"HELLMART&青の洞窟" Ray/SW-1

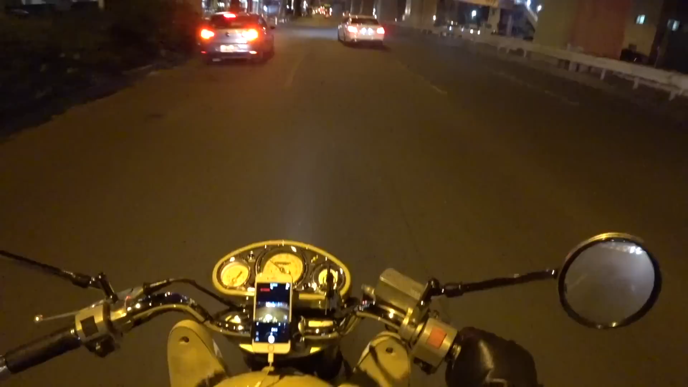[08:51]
白バイが買っ飛んでったよ 恐ろしいよパトカー何なの
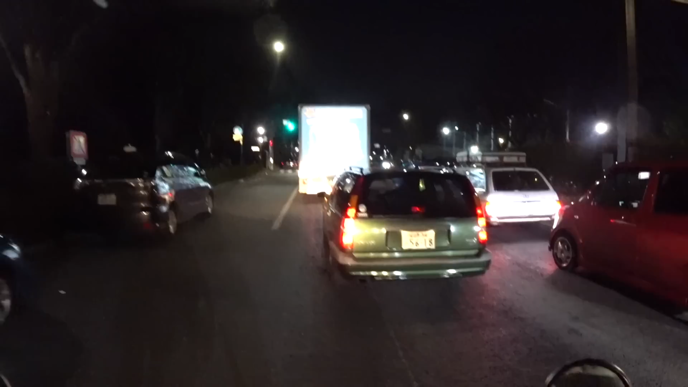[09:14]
あの渋谷の渋谷界隈のこの辺を青い洞窟にすげー
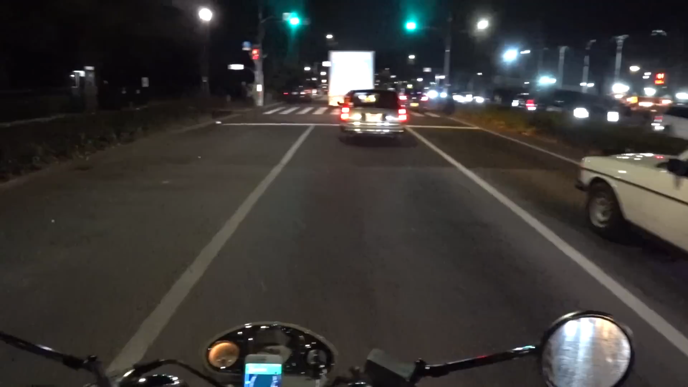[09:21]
それで混んでんのねなんでこんな混んでんだろうと思ったすげーな青の洞窟
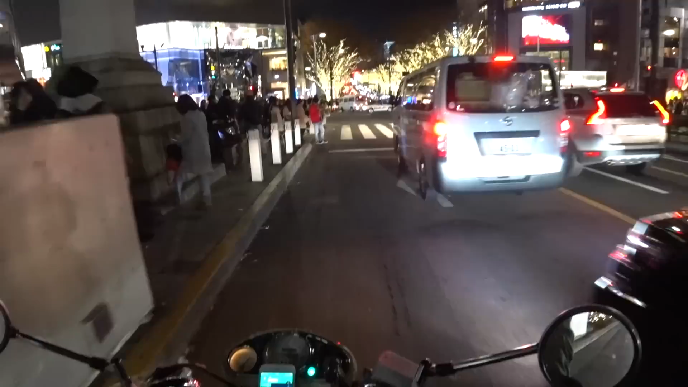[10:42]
神宮前ですね一番表参道と原宿のドンとしたところ
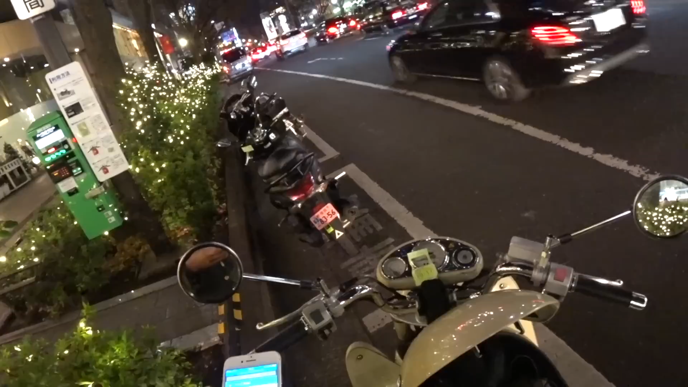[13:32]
車用のこういうコインパークにバイクを止めたって別に何ら違法でも何でもないんだけど